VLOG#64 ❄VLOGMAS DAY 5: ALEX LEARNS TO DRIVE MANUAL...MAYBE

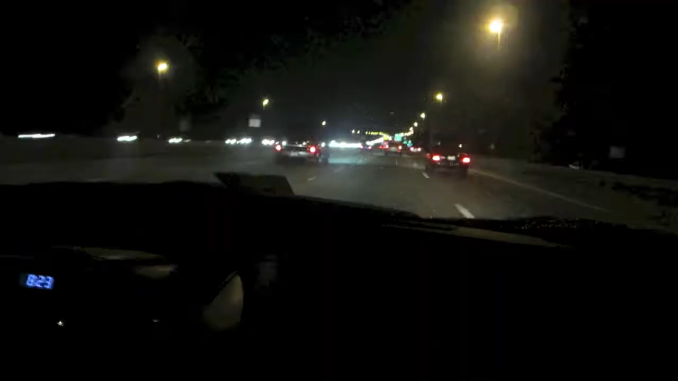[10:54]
I don't know if you guys can see it but there's a Ferrari the third.